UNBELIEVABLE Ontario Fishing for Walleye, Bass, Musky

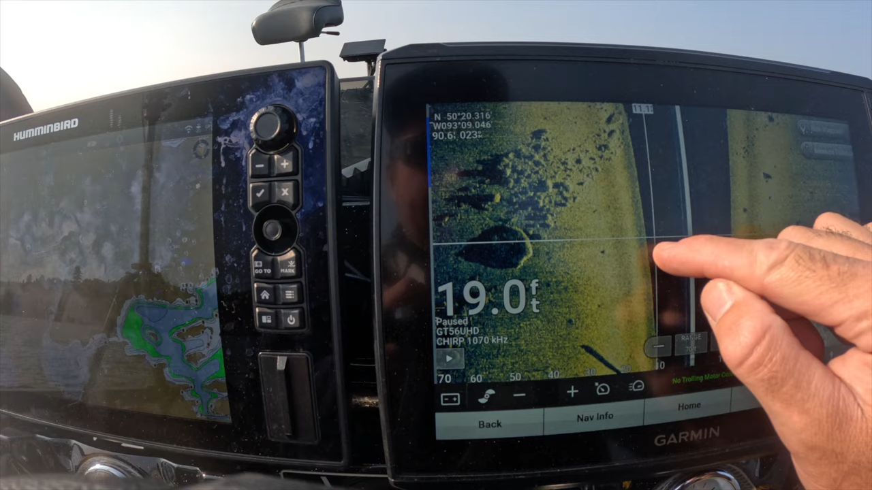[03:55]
On screen: depth 19.0 ft
Massive boulder. Bunch of little ones on this isolated vein.
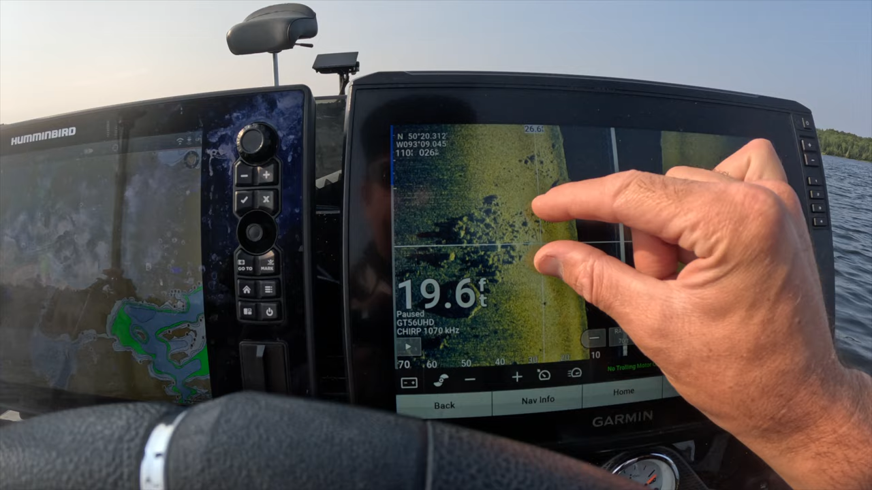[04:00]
On screen: depth 19.6 ft
That's about as pretty as she gets already. See that? Yeah. Just beauty.
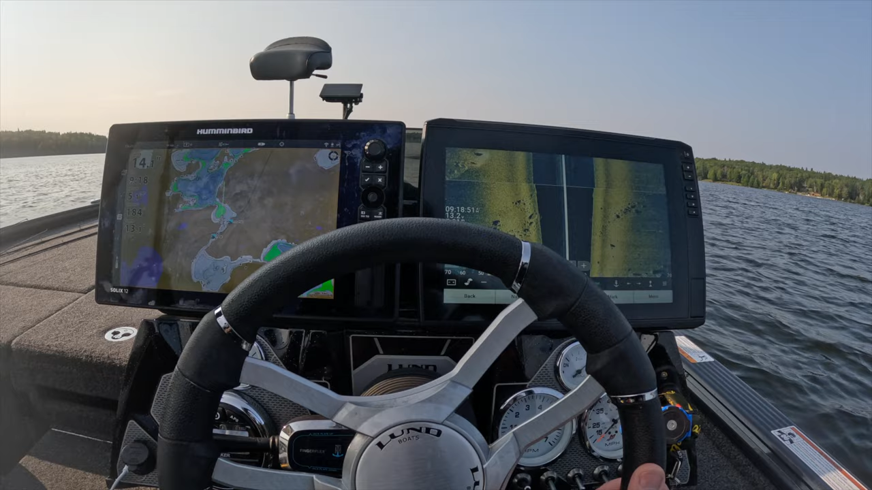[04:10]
We'll probably go near some deep water and see if we can find something that looks like that, maybe. There's a little hidden hump.
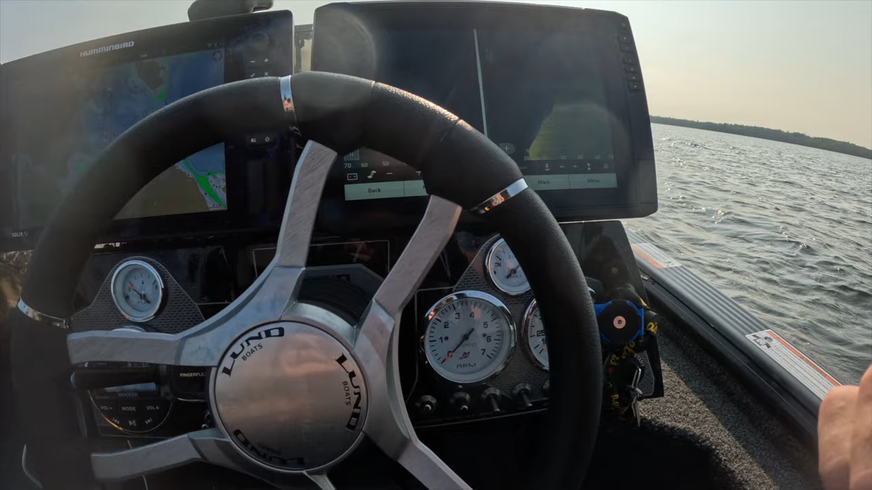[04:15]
Let's pause that.
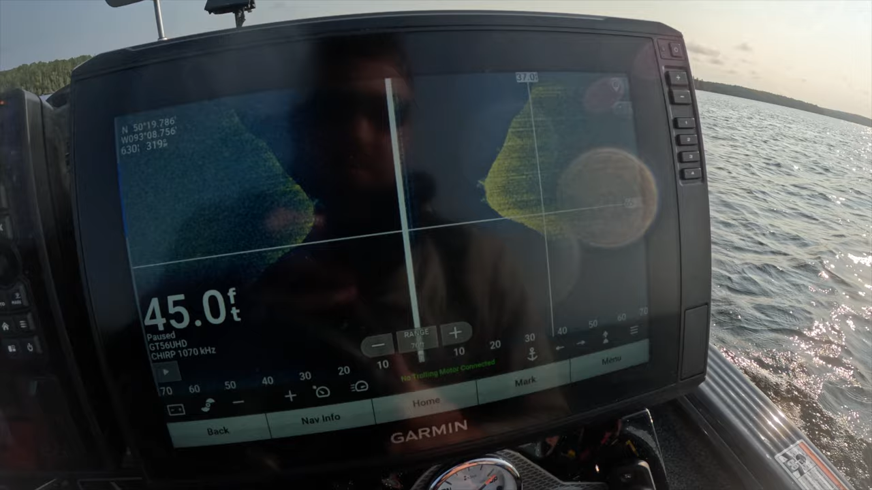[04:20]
On screen: depth 45.0 ft
I got it set up to where I can see my side imaging while I'm running, so...
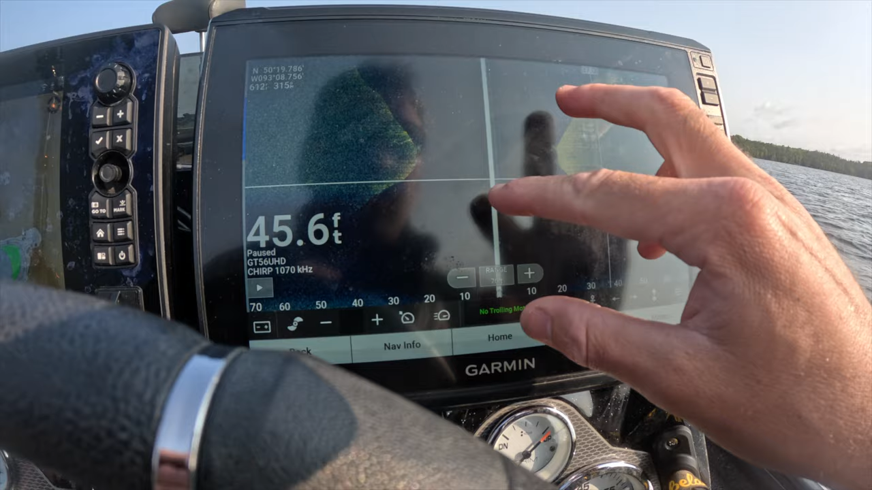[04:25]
On screen: depth 45.6 ft
We just drove over that. The map just shows wide open.
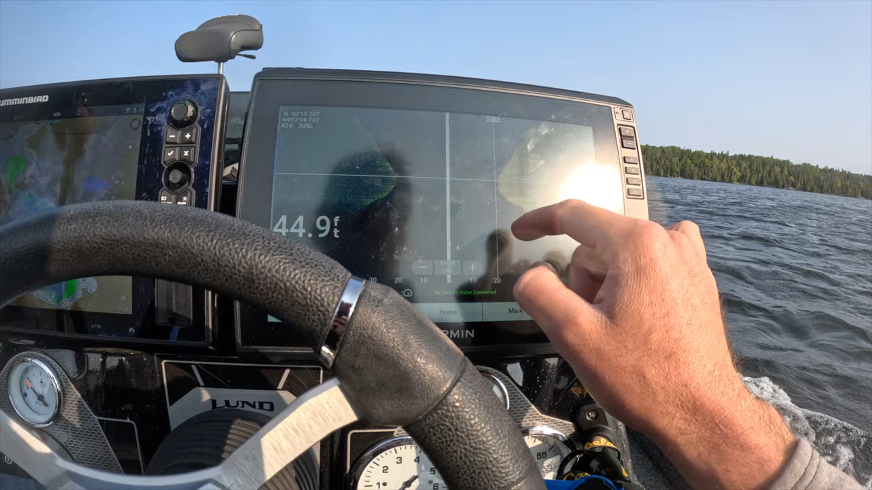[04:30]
On screen: depth 44.9 ft
Just drop a waypoint on the peak and... Go give her a boo!
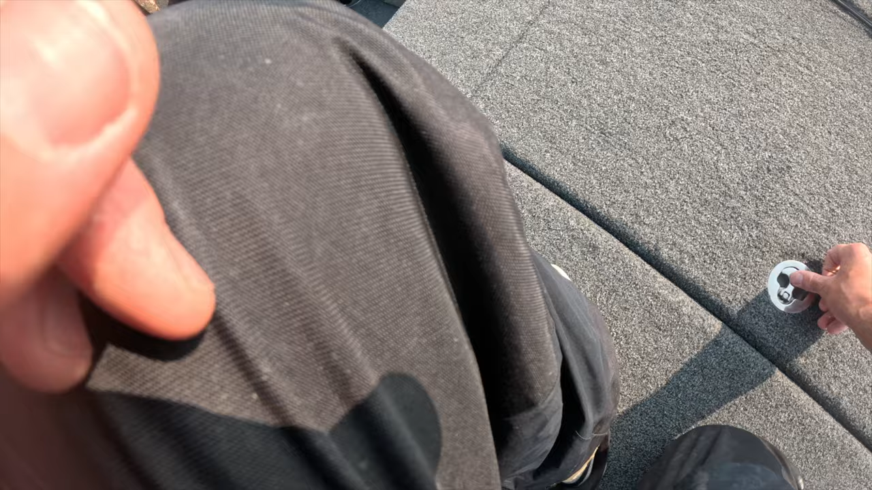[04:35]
I'll let you do you. I'm gonna sneak up to that bull beaner. We got two big giants under us already.
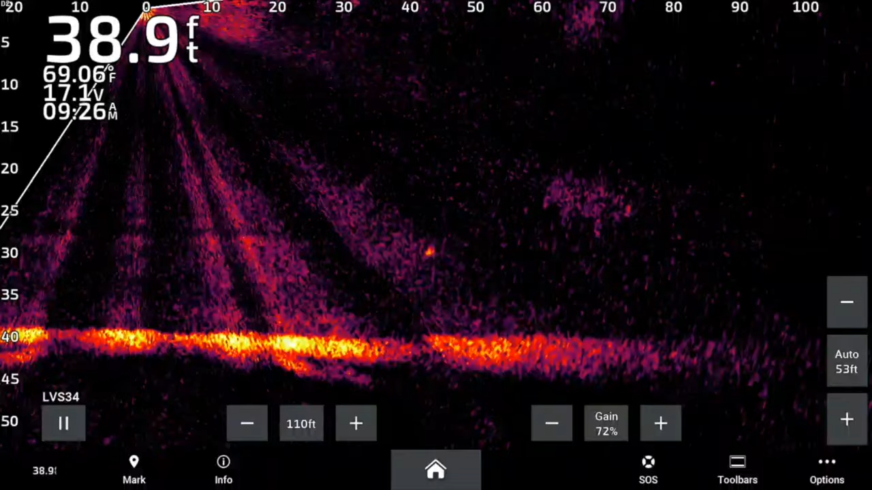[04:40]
On screen: depth 38.9 ft, water 69.06°F
Haven't even moved yet. Those are either pike or walleye.
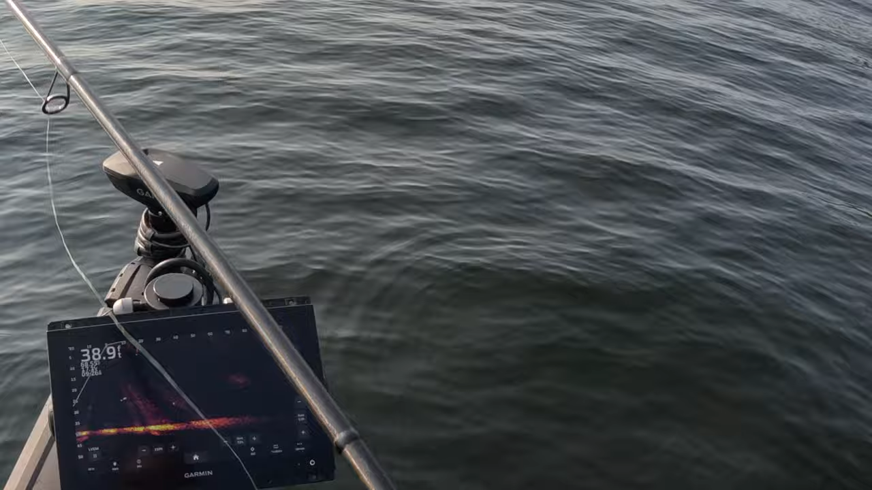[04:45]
Oh, good lord, Vinny. Smaller fish.
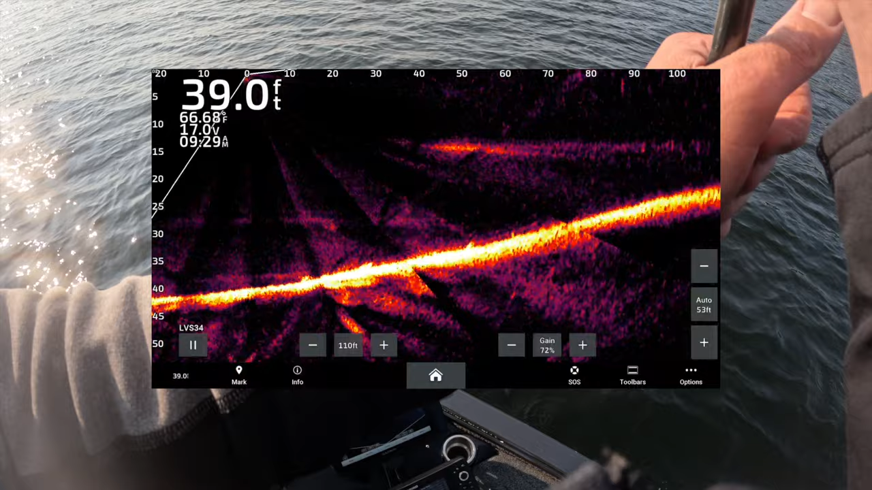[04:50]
On screen: depth 39.0 ft, water 66.68°F
Bass maybe? About 70 feet out. Yeah. Gonna land on that three pack. Can't tell if those are bass or walleye.
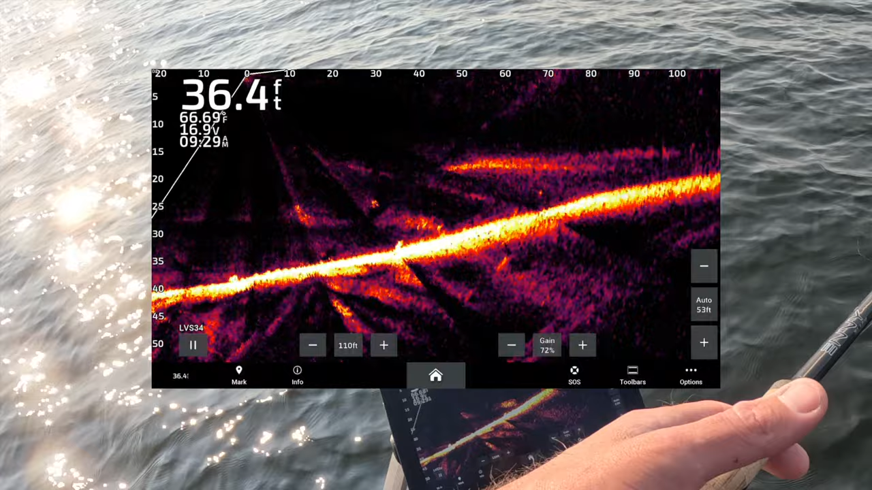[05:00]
On screen: depth 36.4 ft, water 66.69°F
They're definitely smaller than the big Romans. Here we go.
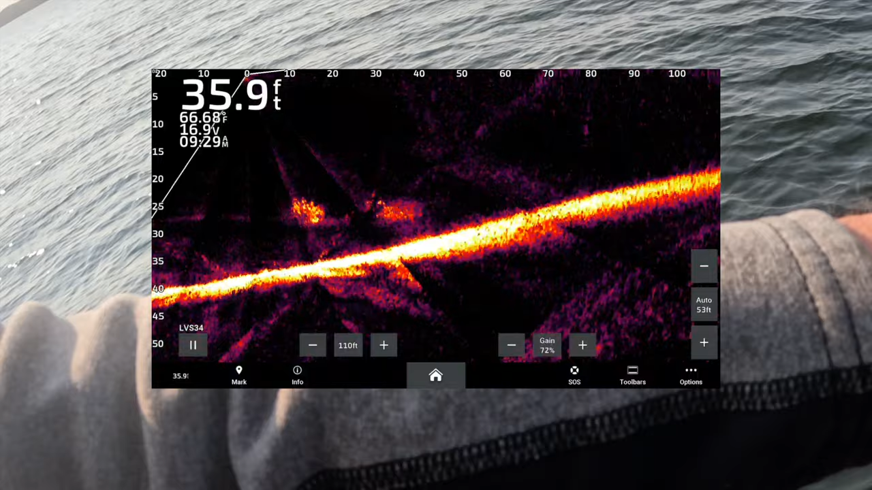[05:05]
On screen: depth 35.9 ft, water 66.68°F
We're on, Ron! First Cedar Lake critter. Feels like an eater walleye to me. That's exactly what that feels like. Yep.